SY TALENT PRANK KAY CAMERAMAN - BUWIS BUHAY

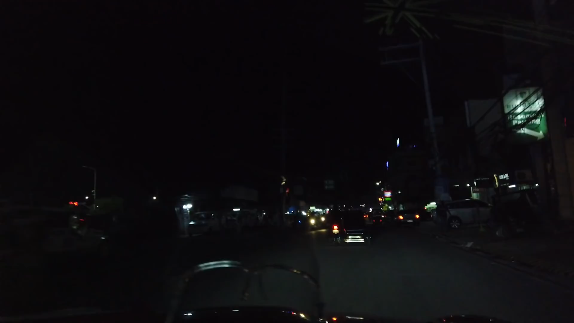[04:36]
Okay. Ito na yung terminal. Oo. Doon, ma'am. Yun, doon, no? Liliko tayo dyan?